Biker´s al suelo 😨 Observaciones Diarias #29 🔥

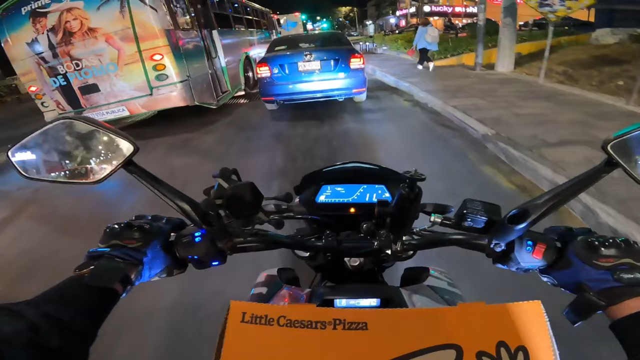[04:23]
Se quiere aventar, pero ay, Dios mío. Se le aventó al del vento y el del vento se me frena de puta. Yo vengo atrás. Pero bueno. Vean, esto no lo intenten ustedes. Kickshifter sin manos. Hombre.
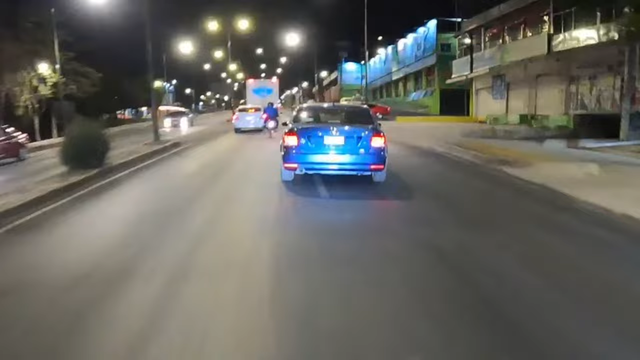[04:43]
Ya le va a reclamar, ya le va a reclamar. Le va a reclamar. Se le va a cerrar otra vez. Es que está todo.
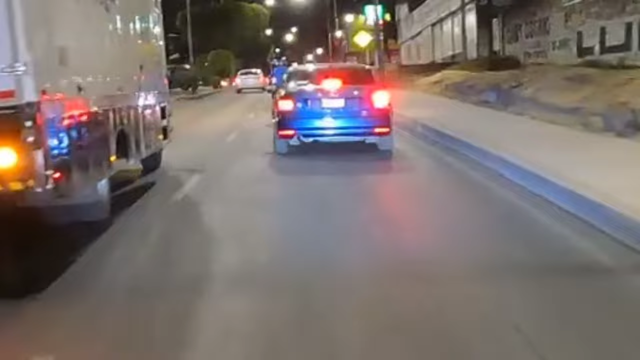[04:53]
Este güey. Mira, ahí va otra vez, ahí va. No lo va a dejar pasar.